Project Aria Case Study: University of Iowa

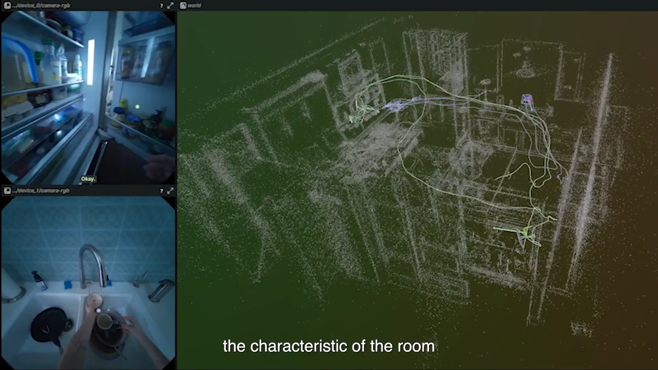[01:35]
The video data will show the characteristic of the room
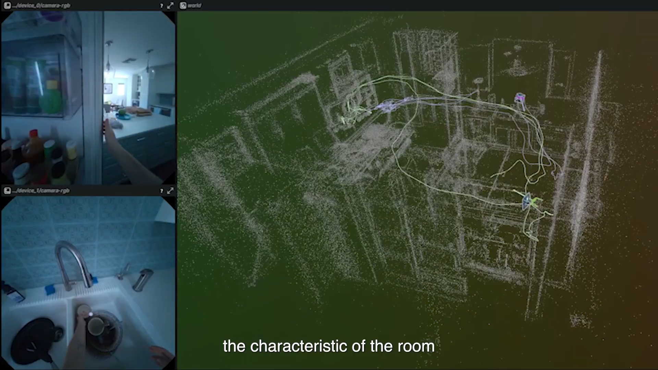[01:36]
and the distance between the listener and the talker.